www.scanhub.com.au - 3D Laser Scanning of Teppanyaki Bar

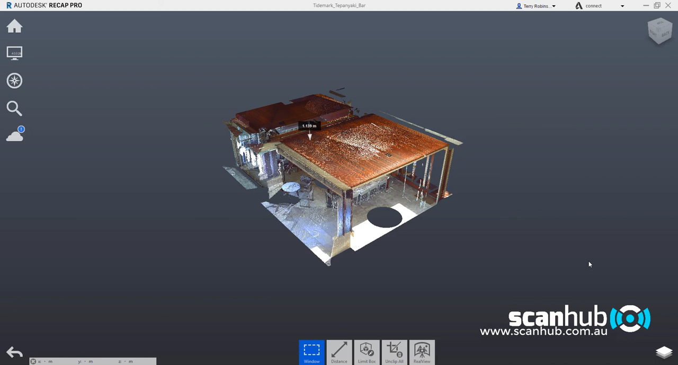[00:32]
We're looking at a point cloud here in this particular instance, and I'm just going to go through and explain to you how 3D laser scanning can benefit designers and architects in the whole process of measuring up and taking modifications to a design phase and get it right first time.
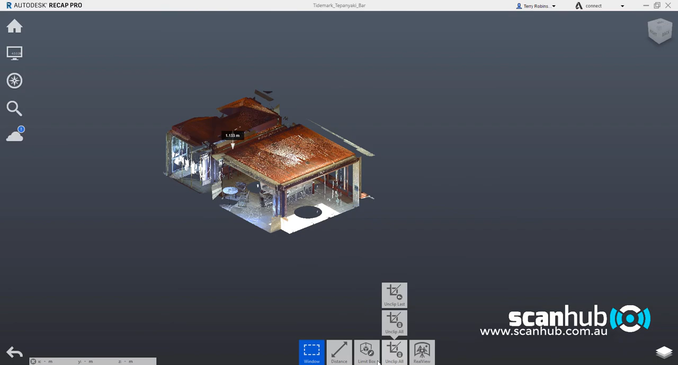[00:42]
I'm now going to operate the limit box to basically clip part of the house,
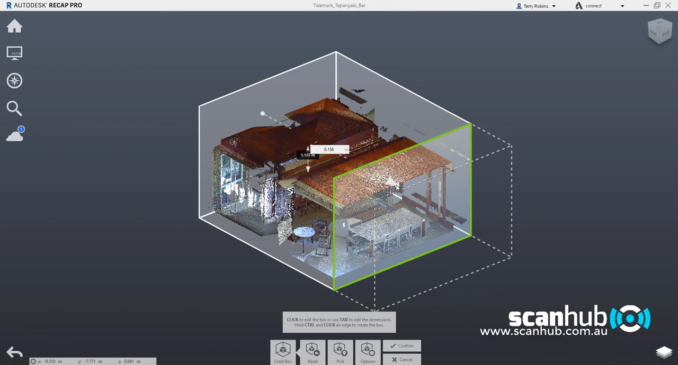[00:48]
the teppanyaki bar away.
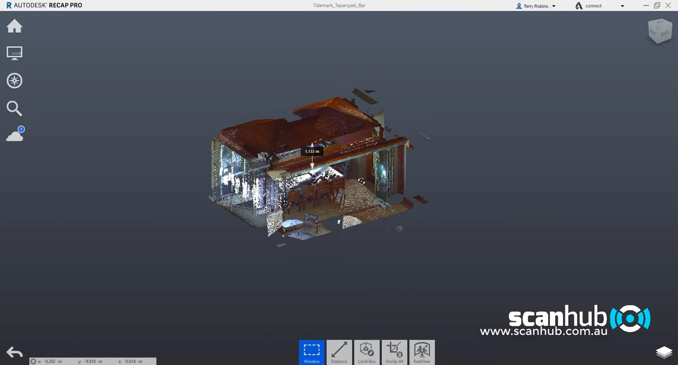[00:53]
I'm going to rotate down in here and I'm going to zoom in and do a measurement. As you can see, there's already one measurement there that's taken place between the bench top and the underside of the range hood. I'll demonstrate that again by doing it again. So we'll do a distance measurement. We'll use the surface to pick the surface of the bench top. And then I'll come up here and
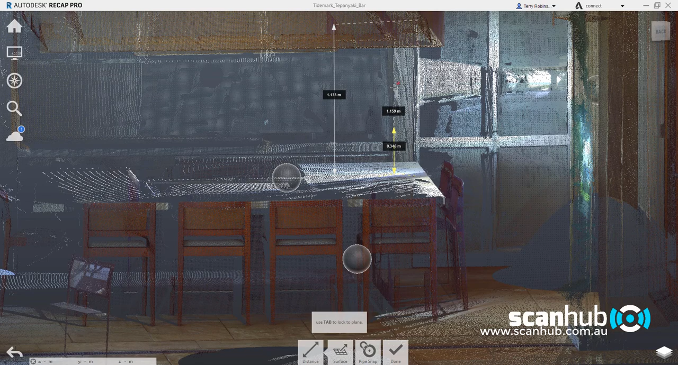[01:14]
then pick the underside surface of the range hood.
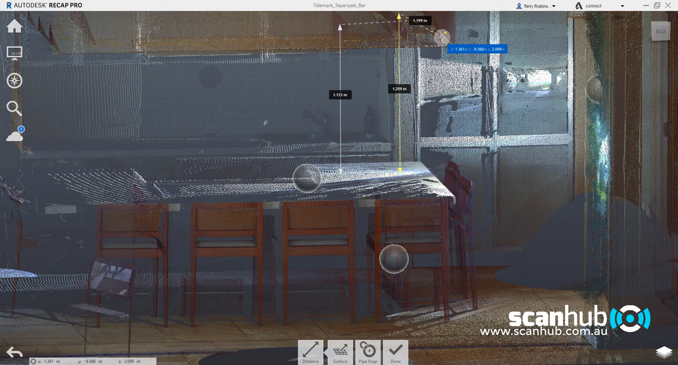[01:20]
And as you can see here, there's one millimeter difference between these two measurements. There's usually a variability of a millimeter, which is pretty good. Overall, we can get generally one millimeter accuracy plus or minus one millimeter with the laser scanner in distances up to 20 meters.
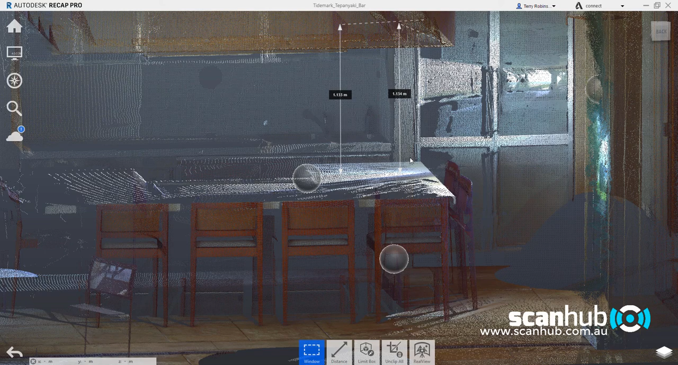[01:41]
The scanners have a 300 meter range in any case, but we normally use multiple scan overlaps.
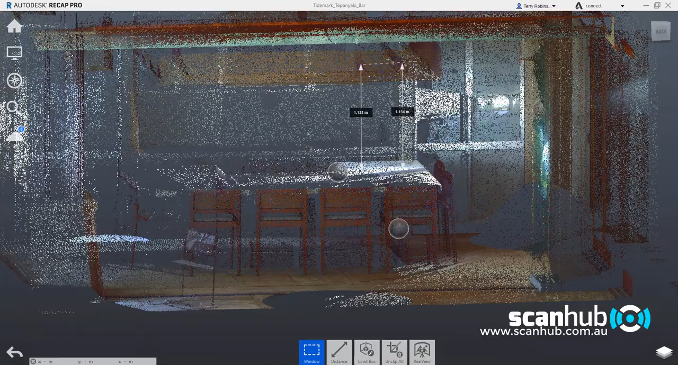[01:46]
These balls you see here are the mirror balls for the scanner to show the scanner position. So if I look in 3D here, you'll see that there's two scanner positions near the table here and then one more in the doorway to an anteroom at the back there.
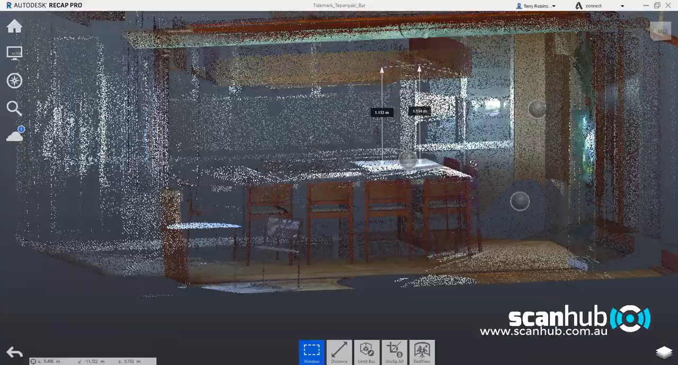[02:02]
If I click on one of these mirror balls, you'll see a photo come up.
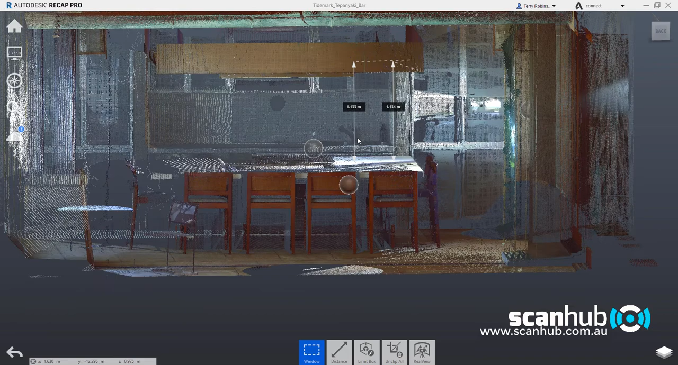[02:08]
And this is the actual photography that the scanner captures.
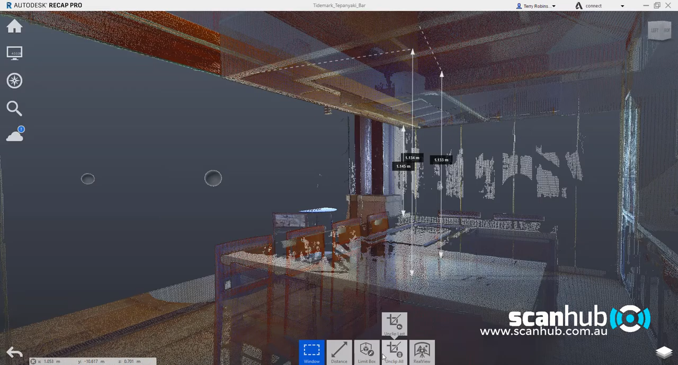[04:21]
This will allow me to then zoom back out and then completely zoom around the room,
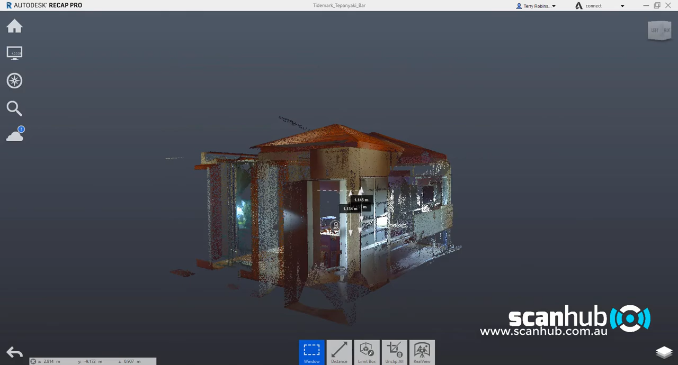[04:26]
and I can look at this room in every angle, any angle that I choose.
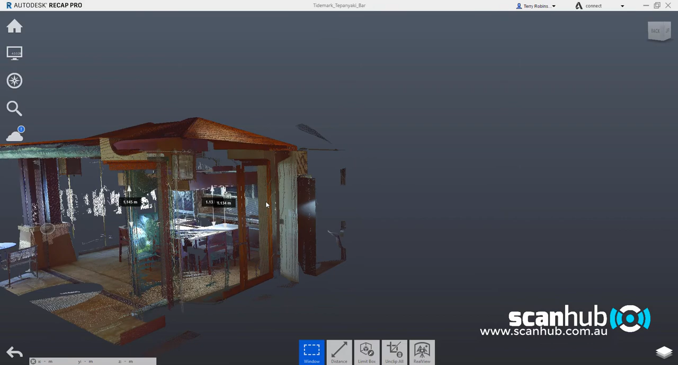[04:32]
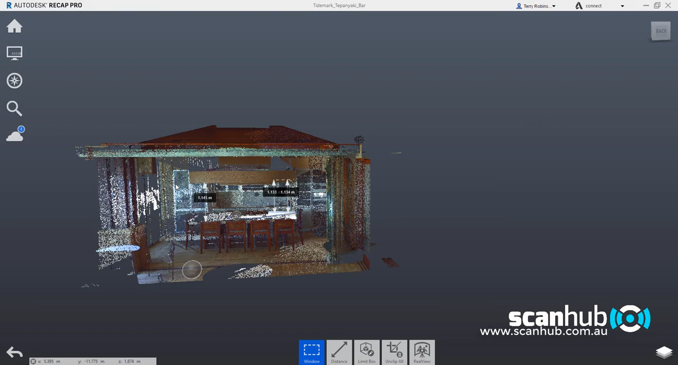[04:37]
I can come back, zoom out again, go to the limit box, edit the limit box,
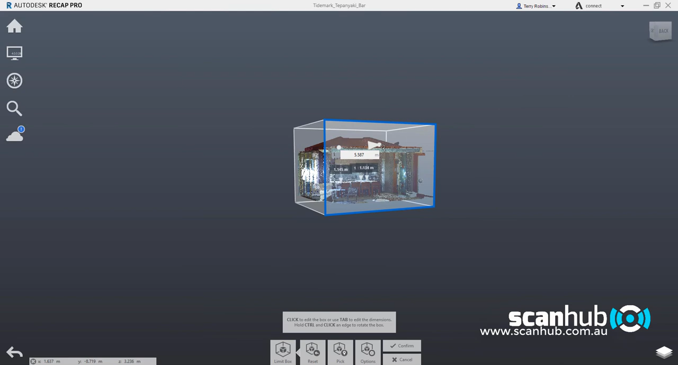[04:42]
and go back out to where I've cut some of the data out temporarily with the limit box.
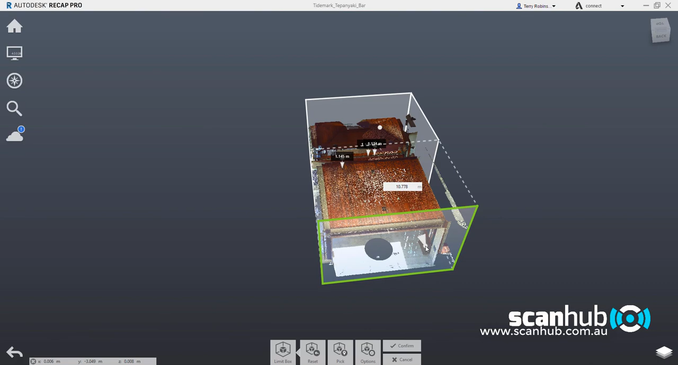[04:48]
And now I have a full of scene of this particular room.
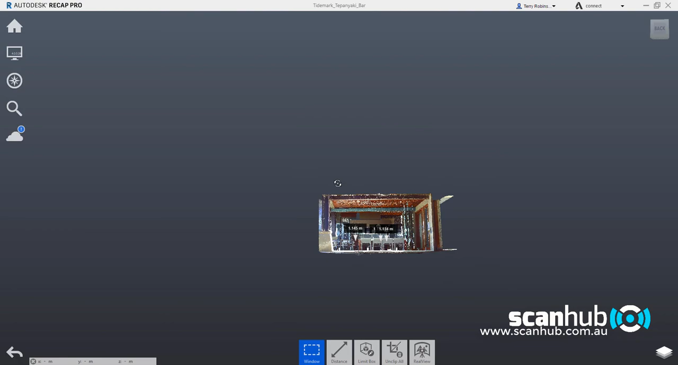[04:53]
So by using the limit box like this, we just give ourselves the ability to chop
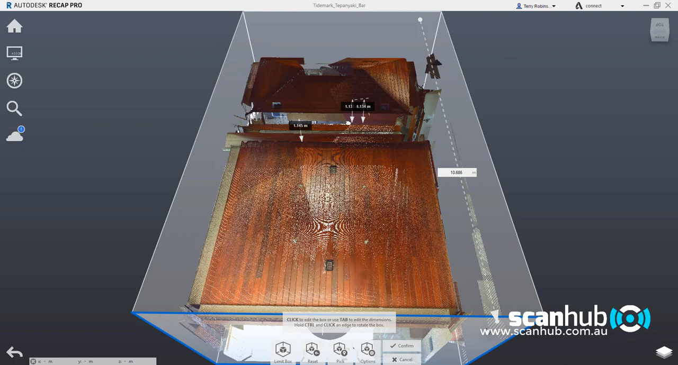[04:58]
parts of the walls off, for instance, if we don't want walls in place so we can see what we're doing.
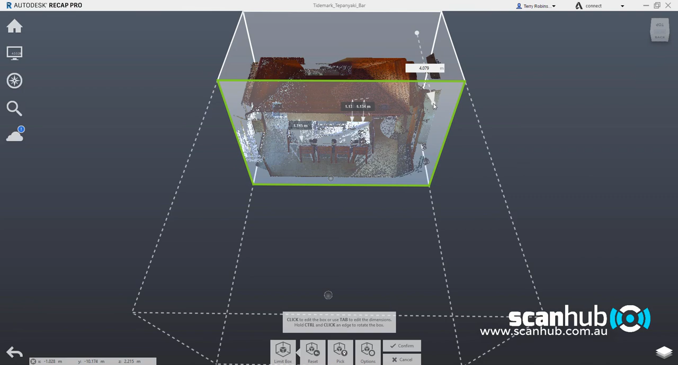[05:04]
And there we've got a doll's house view of this teppanyaki bar.
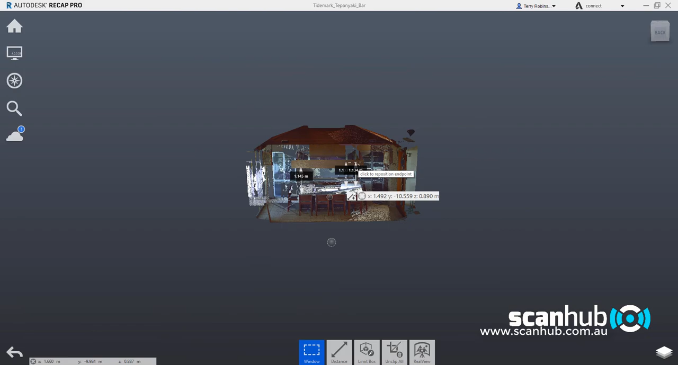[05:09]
But if you want to see everything in the bar,
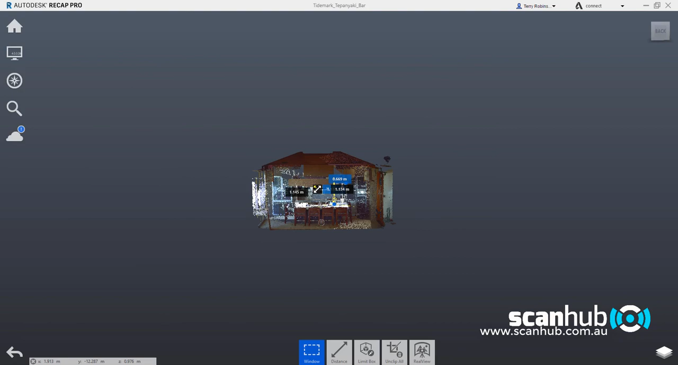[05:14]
we can basically come back out and go back to the limit box and bring this back out to an appropriate point.
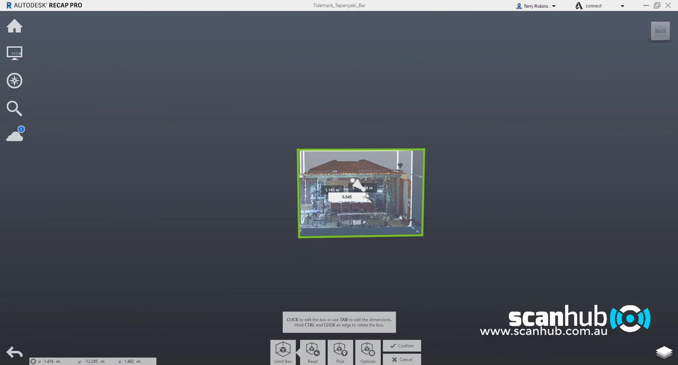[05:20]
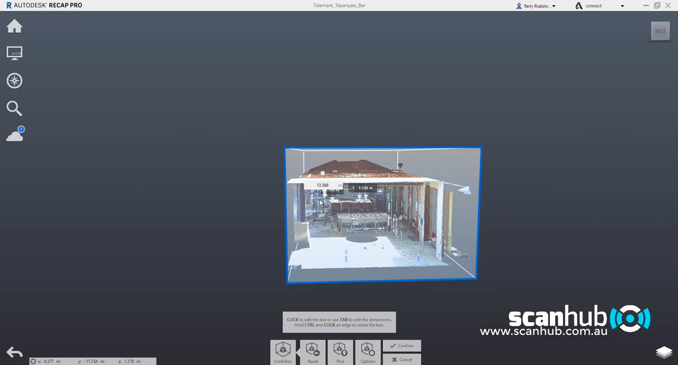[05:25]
Here we go again. So if we want to actually go this way,